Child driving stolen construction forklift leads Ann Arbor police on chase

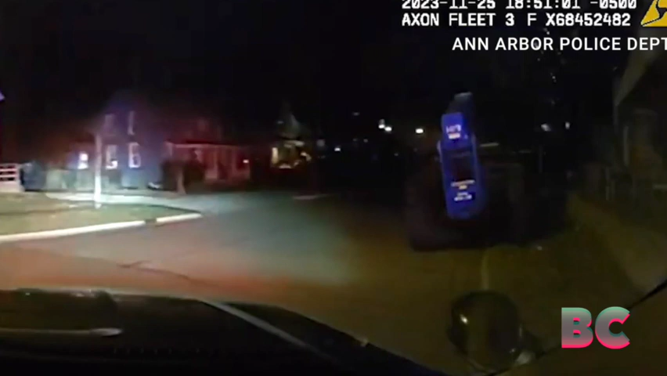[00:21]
complete with a forklift and weighing up to 35,000 pounds. It had been taken from its location outside a local middle school. The young driver utilized a key discovered in the cab to facilitate the theft, as reported by NBC News. Quote, This was a very dangerous situation that could have easily ended with serious injuries, police said in a statement. Quote, Authorities initially responded to the school at approximately 6.45 p.m.
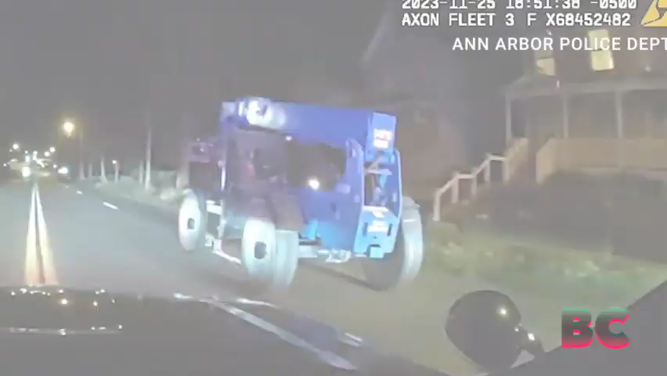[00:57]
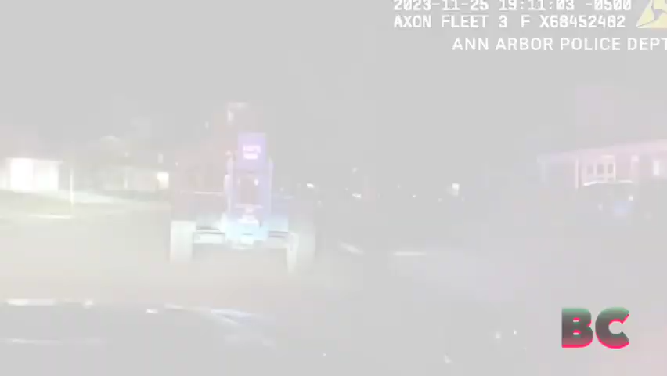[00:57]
local time, and subsequently located the boy driving along a street without the vehicle's headlights illuminated, NBC News reported. With emergency lights activated and sirens blaring,
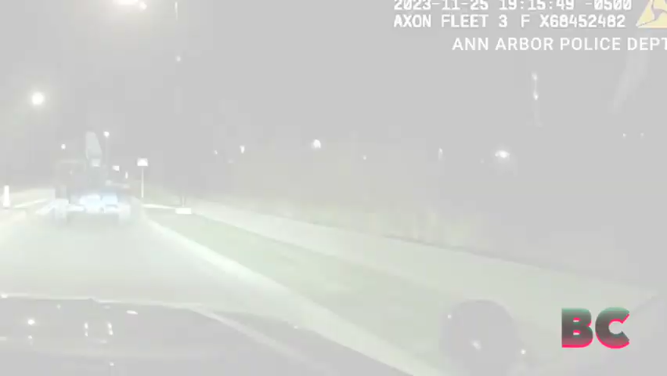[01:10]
several officers pursued the vehicle at speeds ranging from 15 to 20 miles per hour through the Georgetown Boulevard neighborhood, as reported by the police.